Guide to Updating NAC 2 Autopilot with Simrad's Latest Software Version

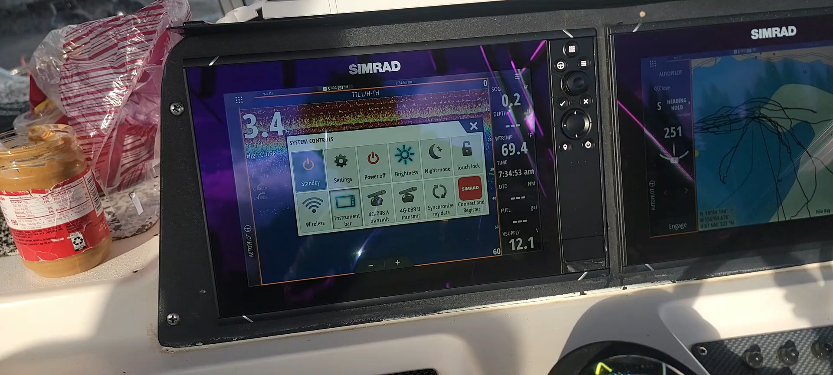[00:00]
so this is a three unit network so as you can see there's one here there's one here
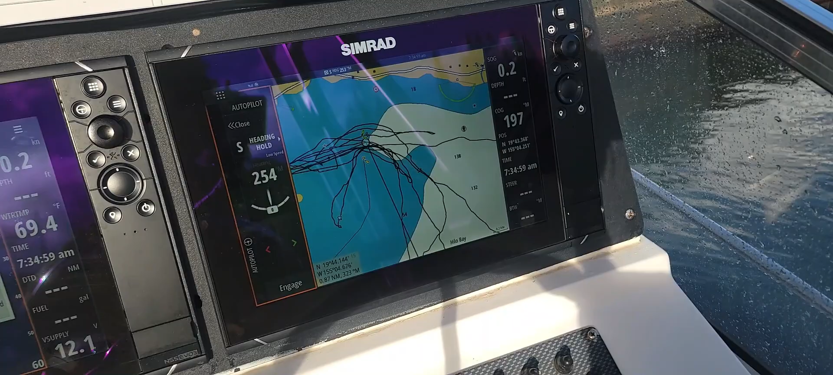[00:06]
and then the autopilot down here they're all working as a unit and so
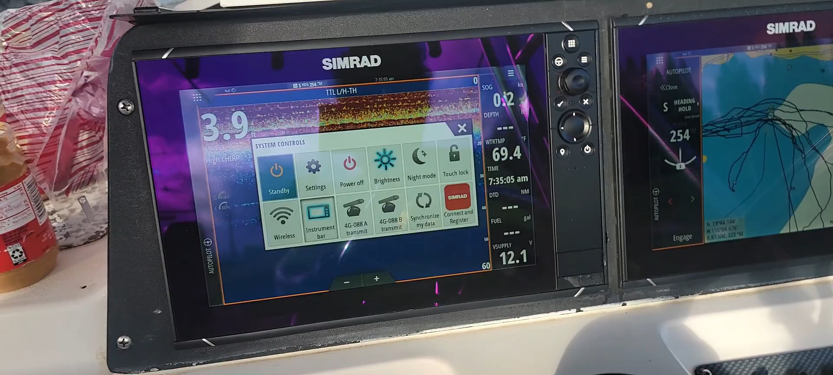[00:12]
when you're upgrading you have to update or upgrade each of these units
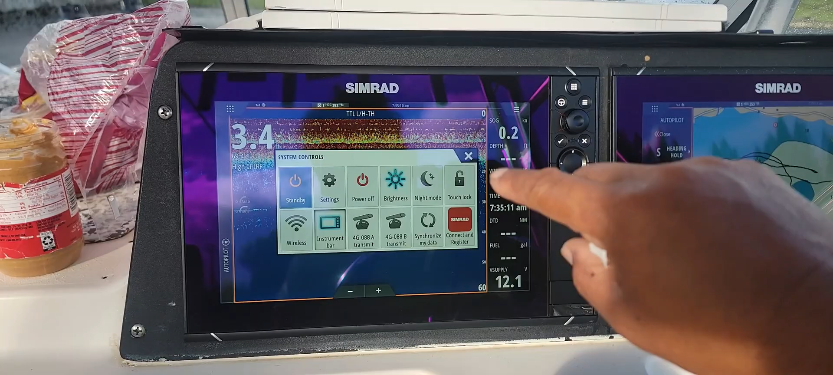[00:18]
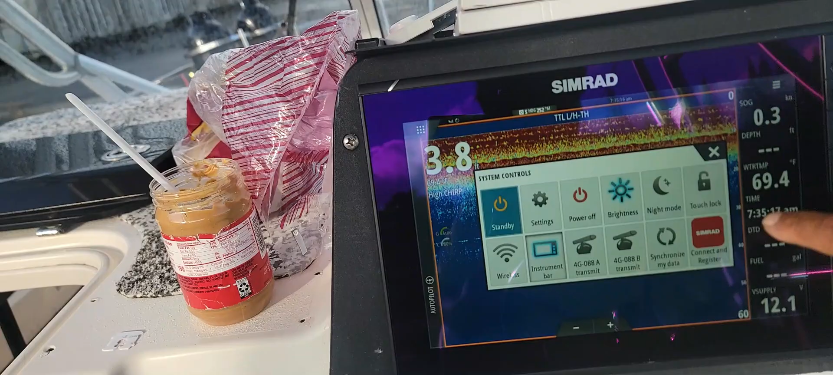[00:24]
and if I can take you to our so click here or I can click
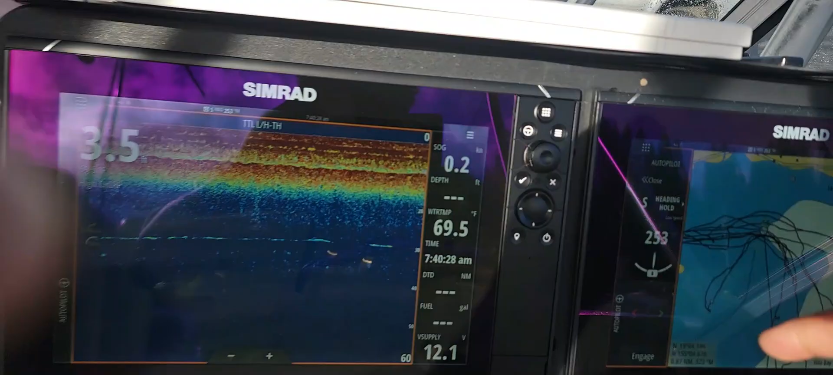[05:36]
On screen: water 69.5°F
this button here this one is also settings or you can hit here and it will take you all the way to the